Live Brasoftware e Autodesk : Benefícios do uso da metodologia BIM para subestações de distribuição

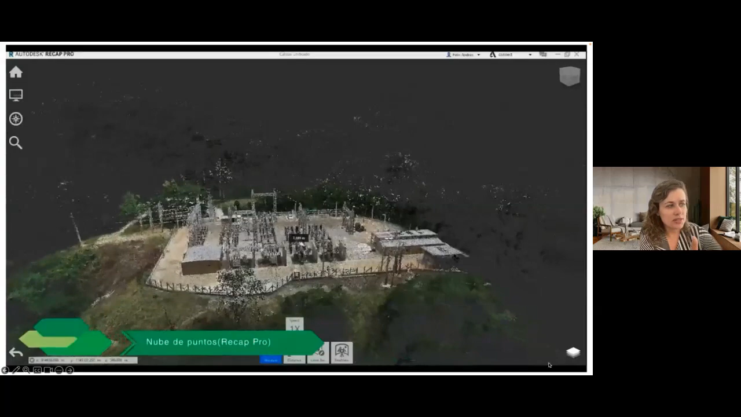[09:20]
E aí, a partir da digitalização desse ativo, né?
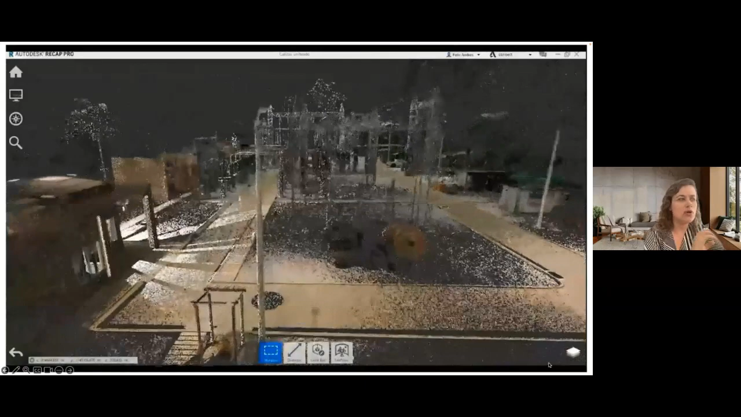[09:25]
Trazendo essas informações da nuvem do ponto, você consegue criar o que a gente chama do gênero digital, né?
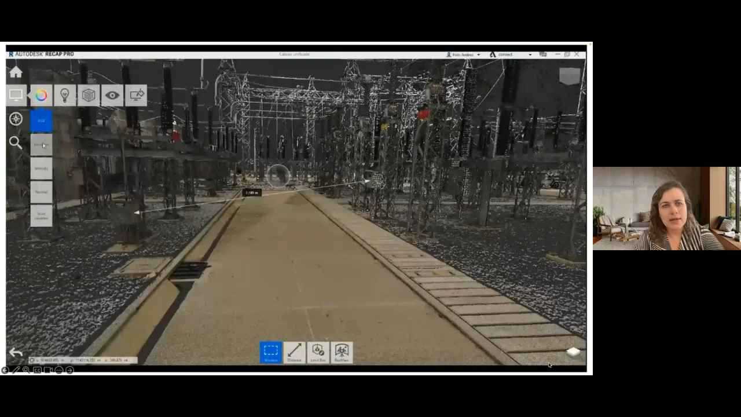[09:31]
Ou o modelo BIM, onde você vai começar a agregar as informações de operação nesse ativo, tá? Tudo isso cria um cenário,
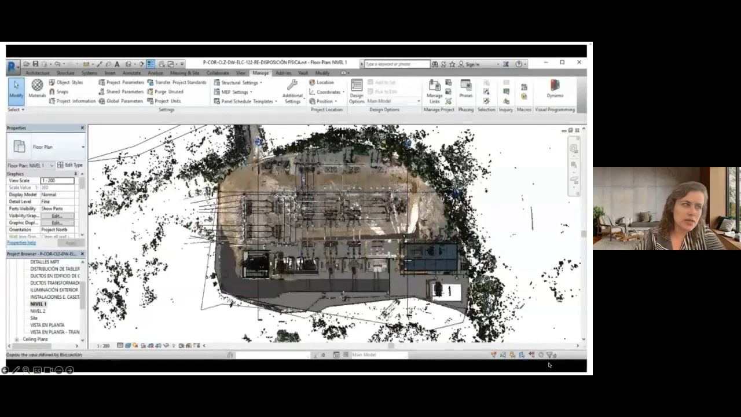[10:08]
você consegue criar toda uma programação dessa operação de uma forma mais utilizada
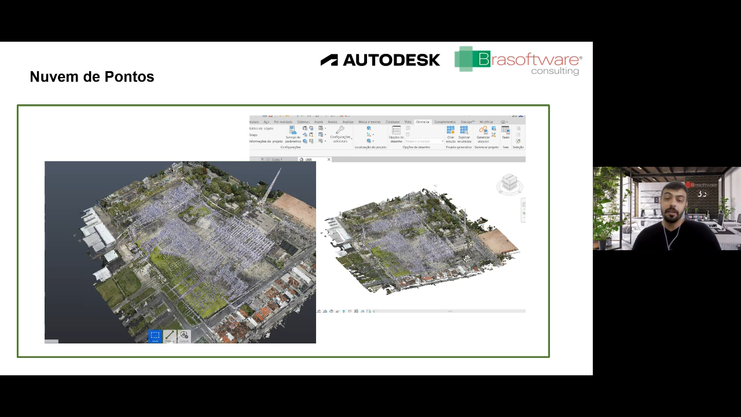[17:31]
Então eu tenho alguns retratos aqui de uma nuvem de pontos, uma nuvem que ela é feita através de um levantamento com um equipamento específico, um levantamento que muitas vezes ele não é muito caro de se obter no mercado e ele gera ali uma precisão muito interessante do meu ativo, principalmente sabendo que a grande parte dos meus ativos ali tem documentações bem defasadas em relação à atualidade.
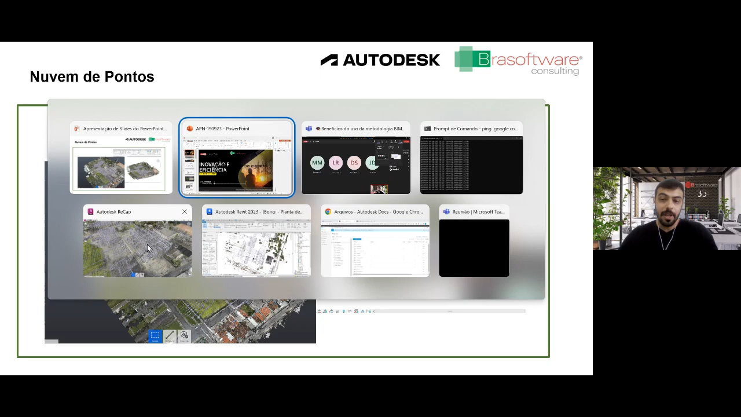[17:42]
Então eu vou modificar aqui rapidamente só para mostrar para vocês uma das possibilidades de uso.
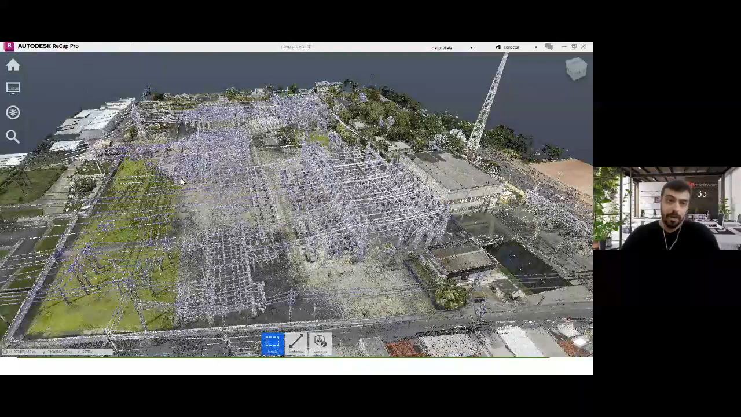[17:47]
Aqui eu estou dentro do Autodesk Recap Pro, uma ferramenta da Autodesk que ela pode ser adquirida tanto
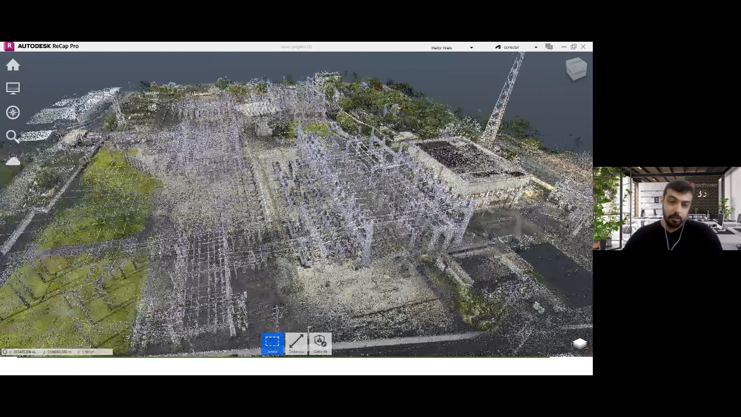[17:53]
sozinha como dentro do conjunto do SE Collection, que é muito melhor, muito mais vantajoso,
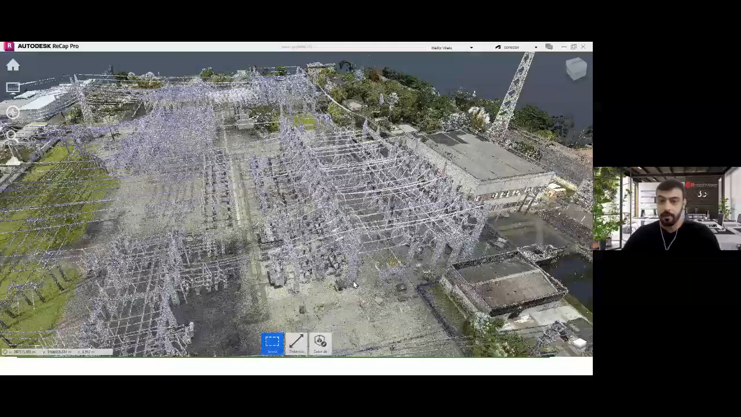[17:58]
tem vários softwares dentro do mesmo pacote e eu consigo ver basicamente em qualquer região
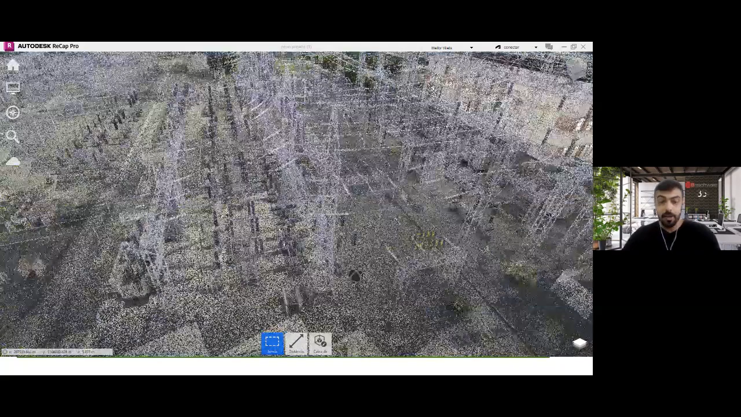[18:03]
que eu quiser dentro dessa nuvem sem o risco de ter nenhum tipo aqui de indução ou
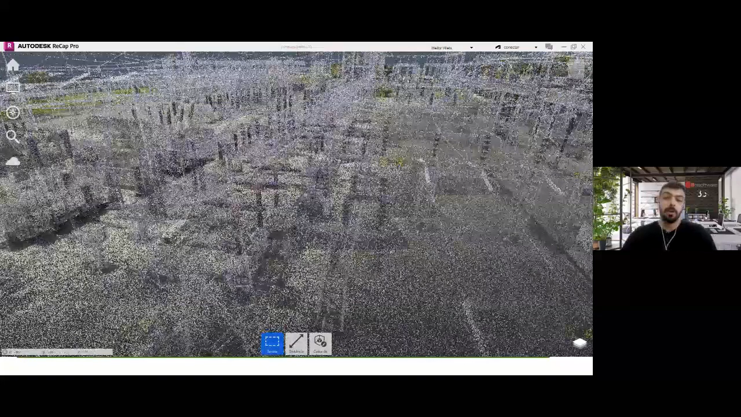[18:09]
choque elétrico que muitas vezes acaba acontecendo numa visita técnica ou até numa
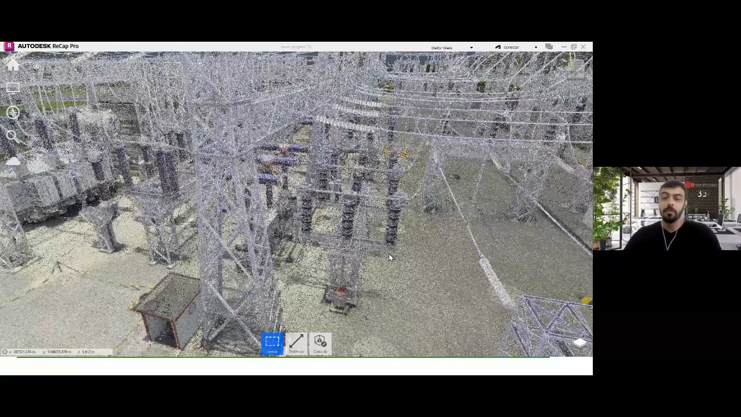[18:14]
obra em si nessa área.
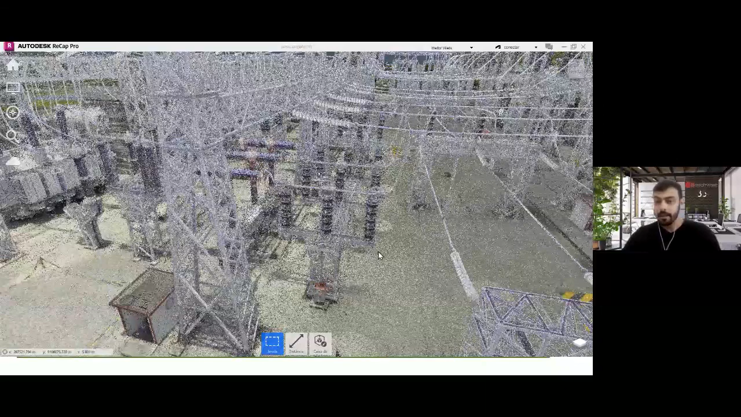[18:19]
Então a gente tem muita distância elétrica indesejável nesse tipo de ambiente e a gente tenta ali o máximo fazer a aquisição de